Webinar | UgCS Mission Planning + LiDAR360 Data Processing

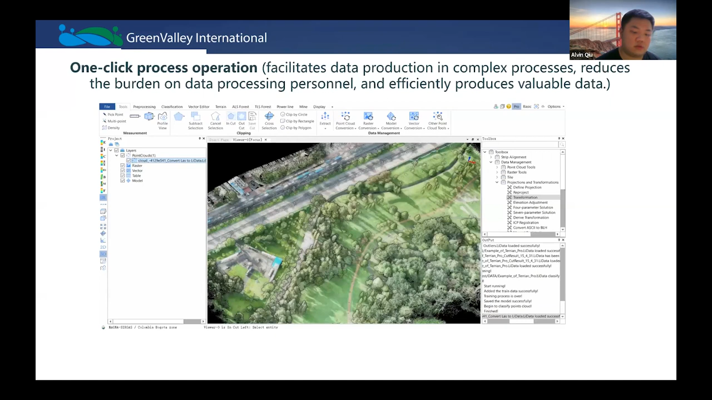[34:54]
lidar 360 is very simple to use and it supports one click process operation as you can see under each of these tabs there are recommended tools and workflow available for frequently used users can simply choose the tools
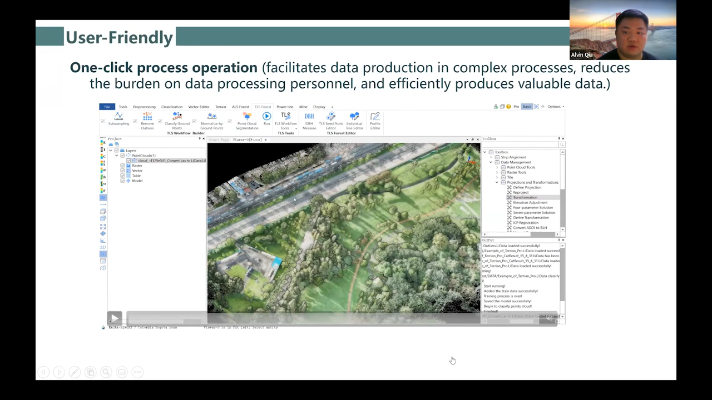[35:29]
that they want and click the run button to execute the functions and by searching the tool name or finding a tool by its module users can quickly access the tools they need the concise toolbox design makes operation easier for the users the user-friendly users there are more than 270 tools available in meta360 and
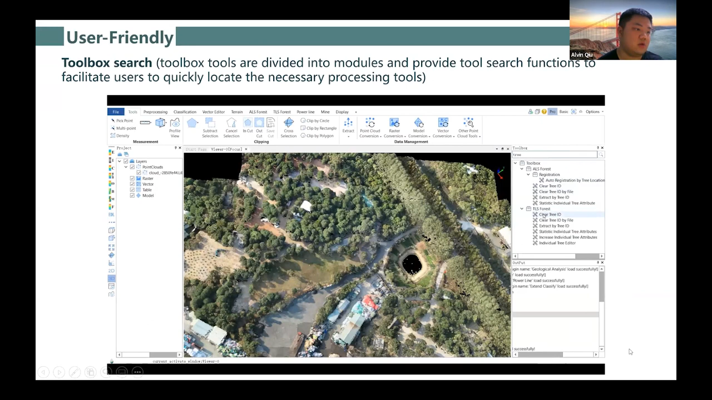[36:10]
they can be searched and easily found by using the toolbox and during the data processing if users need to work with multiple data sets they can create multiple viewers
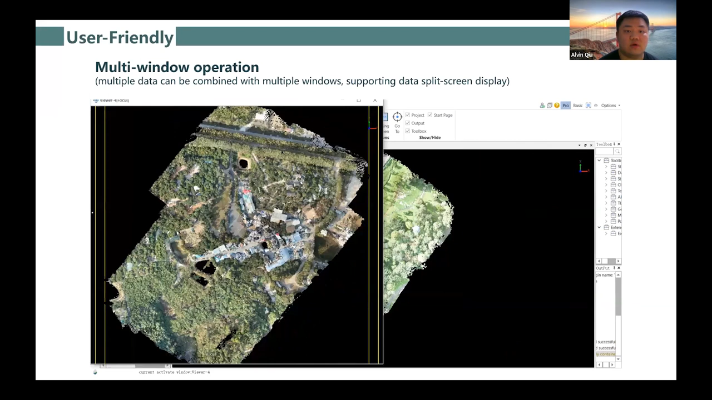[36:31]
drag different data to these viewers and it supports a split screen display of data yeah so different data sets can be put into the separate viewers so
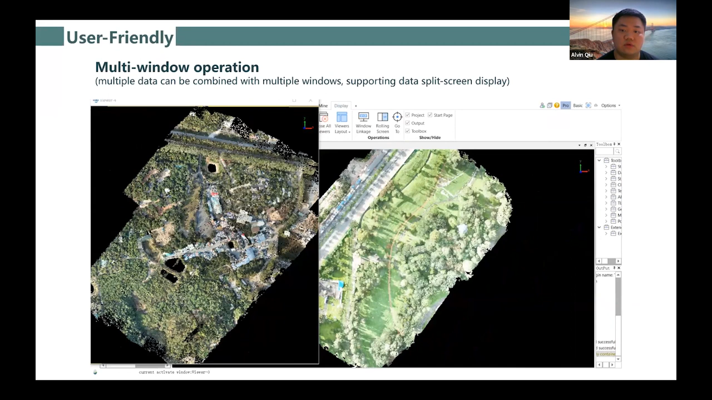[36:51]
users can compare them side by side and lidar 360 has strong data compatibility
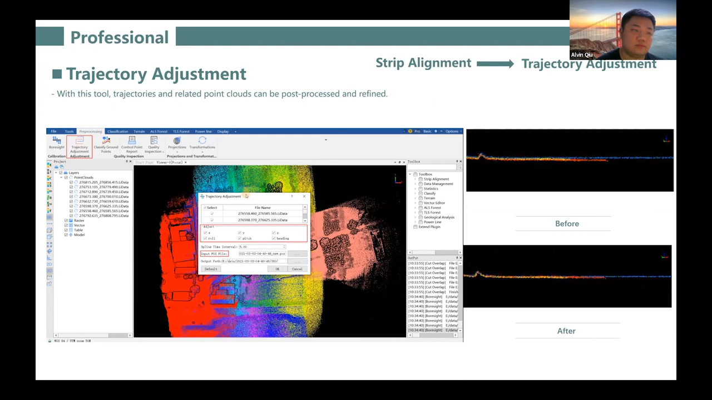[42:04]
the trajectory adjustment tool can be further used to reduce the errors. After all the adjustments are completed, data quality analysis and evaluation can be carried out,
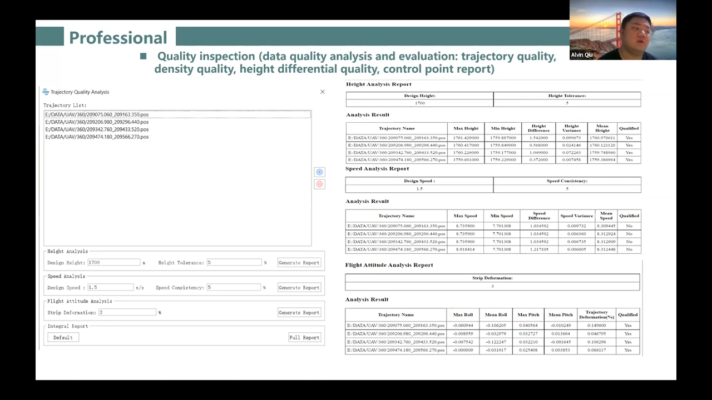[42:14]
including trajectory quality, density quality, high differential quality, and control point reports. And this data smoothing function is suitable for data with a relatively flat terrain.
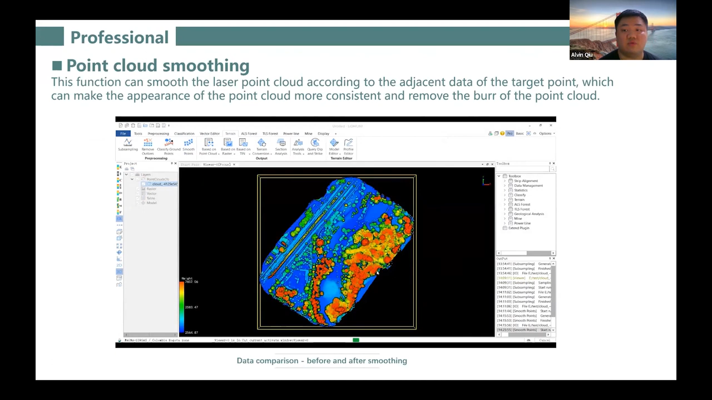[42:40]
It can make the point count look smoother and thinner. And after it's processed,
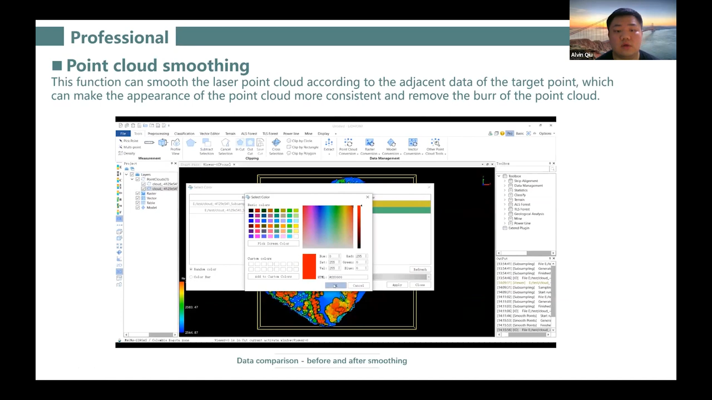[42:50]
users can use the Visualize by File tool to visualize the
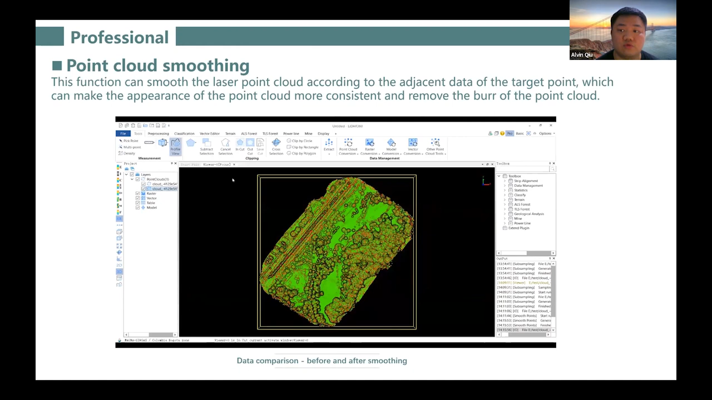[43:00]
two point counts before and after with different colors to see the difference. And also use the Profile Wheel tool to
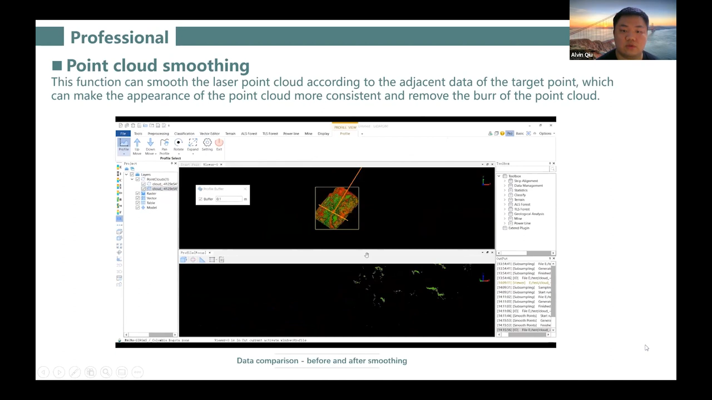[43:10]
see the profile of the two point counts. And one of the very basic and most important tool is the Remove Outliers tool. The Remove Outliers tool can remove most of the unuseful noise points in the data, making the data more accurate.
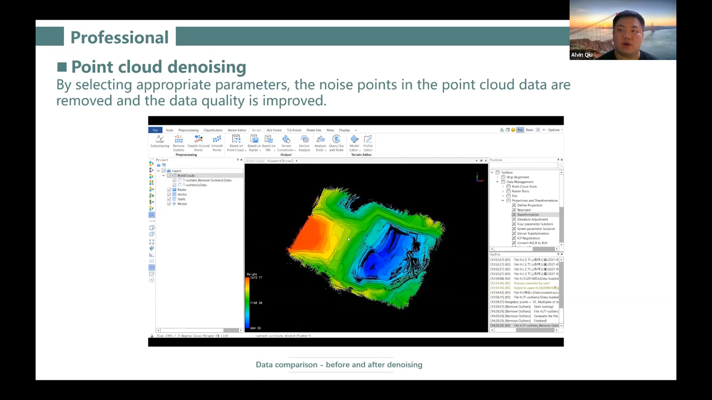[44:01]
If there are many noise points in the air or underground, the elevation will be, the value will be affected to get very large or even negative values. And if the point count is too dense originally, it can be subsampled by using the resampling tool. Sometimes the point count will be unnecessarily dense,